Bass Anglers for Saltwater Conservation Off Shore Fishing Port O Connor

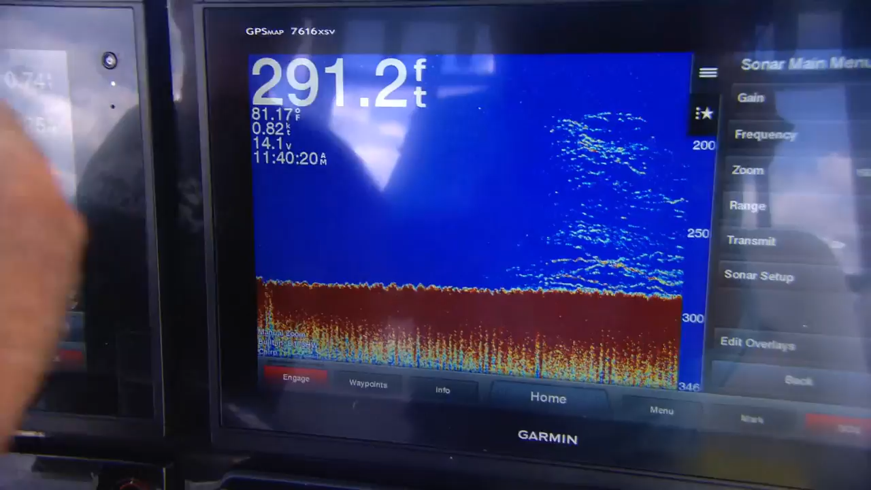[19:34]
On screen: depth 291.2 ft
They weren't there, and I guess catching that fish, we brought them all up. There's a bunch right there. We should get bit. Whatever I got's big.
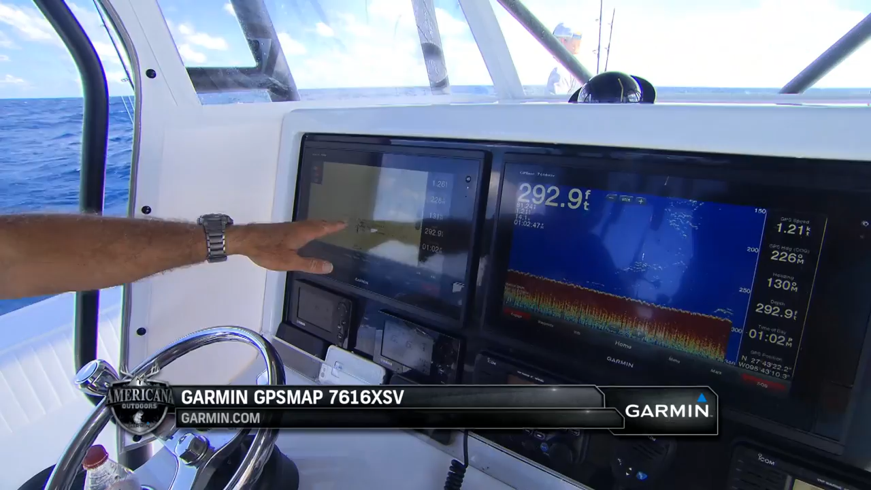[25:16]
On screen: depth 292.9 ft
Right now, I've got my navigation chart on this side, and I'm running big group of fish right there on the bottom, big group.
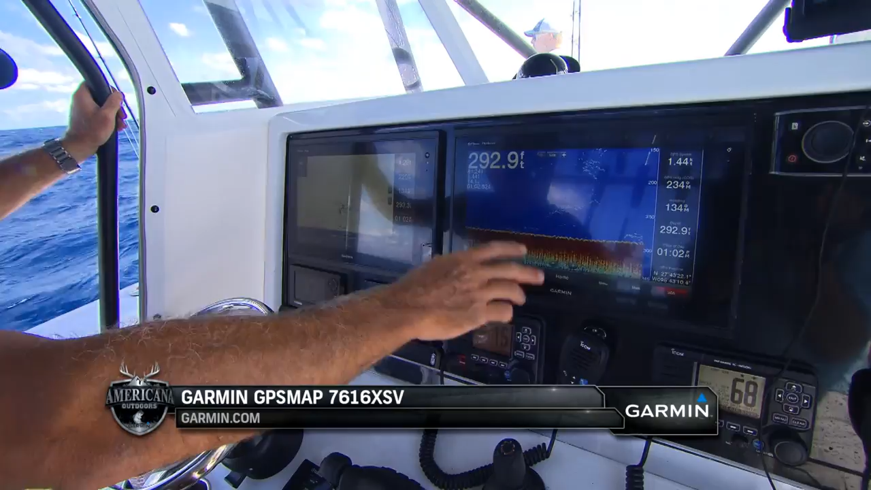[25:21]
And then we're running, you know, just our sonar here.